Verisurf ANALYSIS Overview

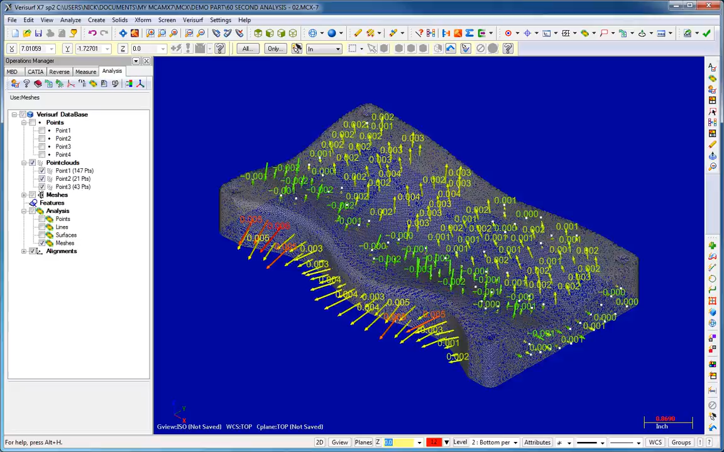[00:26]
Verisurf Analysis can also validate CAD models by analyzing points sampled from the source model.